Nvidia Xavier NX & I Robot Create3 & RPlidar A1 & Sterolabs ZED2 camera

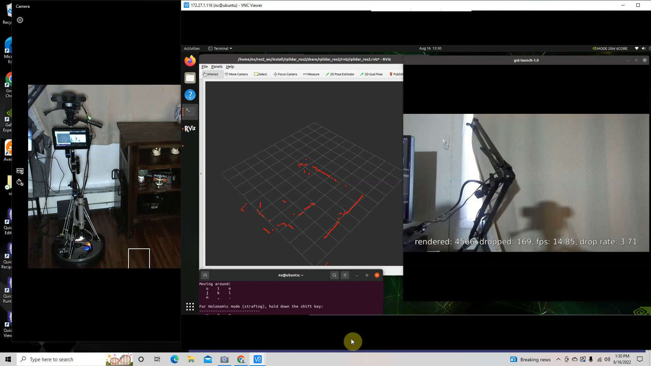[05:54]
so I'm being seeded into it from my Windows machine so the images might be a little choppy
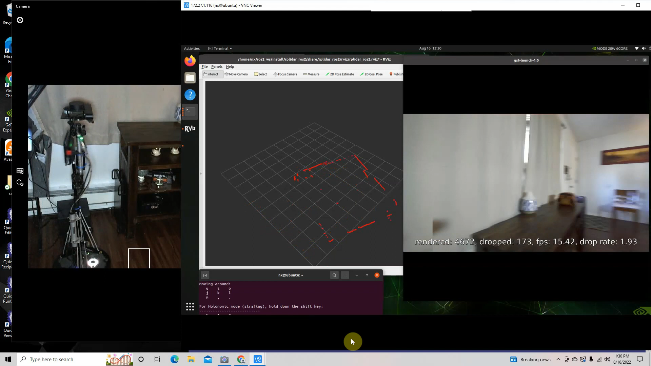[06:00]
all right so what I do is now I'm gonna I've got to disconnect it from my cables so it's off on so oh and here's another thing too let's just look at this real quick there's this is the battery usage right now we the capacity is 2.2 and the charge is 2.01 so we're off the docking station now so it's going to start just